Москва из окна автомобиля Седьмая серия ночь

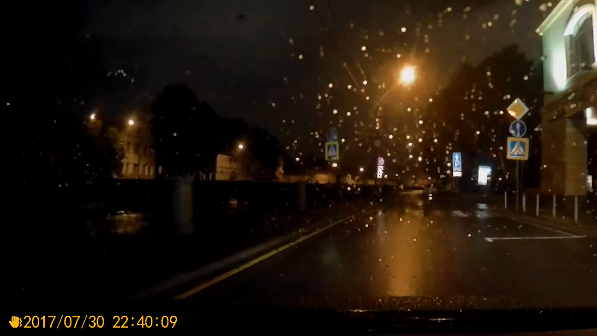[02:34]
Сейчас с левой стороны катер, не катер, а ресторан на воде, там, пароход. Как-то мы разговариваем, перебивая. Да? Да. Все. Настроение бывает порой покататься, подумать, поразмышлять. Ну и в такие моменты едешь. Едешь куда хочется, куда глаза глядят.
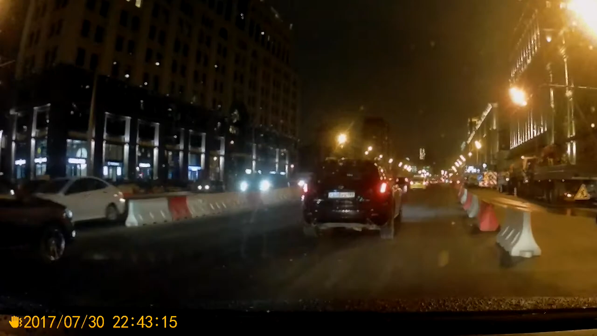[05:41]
Так, слева мы проехали сейчас в Павелецкий вокзал. Здрасте. Здрасте. Вон он, Павелецкий вокзал. Ой, е-мое. А я думал, что мы, знаешь, где мы. Я думал, я думал, подъезжаем к трех вокзалам. Мы сейчас ныряем в туннель. Из туннеля направо. Еще раз направо на Большую, на Люсиновскую улицу. Вот так вот. А я думал, совсем в другом месте мы находимся. Думаю я.
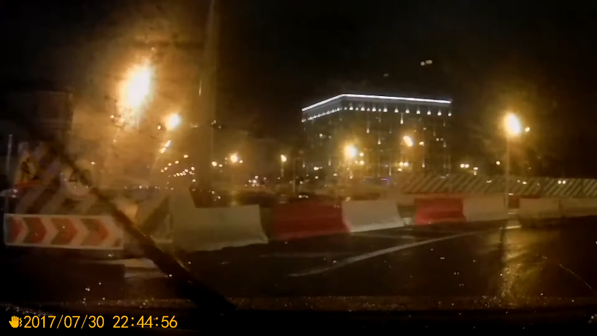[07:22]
Москва постоянно в движении находится, поэтому надеяться, машин не будет. Это наивно, да. Это не наивно, это не будет такого. Вот, проехали метро до Брынинская с правой стороны. Так, это мы уже, получается, едем из-за центра в сторону области. Съехали с Садового на Люсиновское.
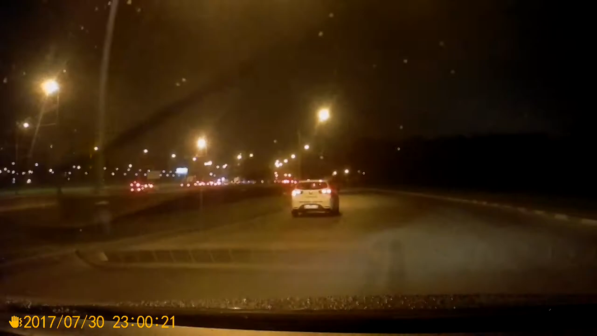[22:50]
Вот, собственно, то самое место, о котором я рассказывал, когда мы выезжали. В этом кармане я занимаю правый ряд, чтобы исключить возможность того, что справа мне кто-нибудь прилетит. Ой, что значит... Здесь из крайнего левого ряда можно развернуться на Каширке в центр. Да, либо поехать на Борисовские пруды. Из среднего ряда только на Борисовские пруды.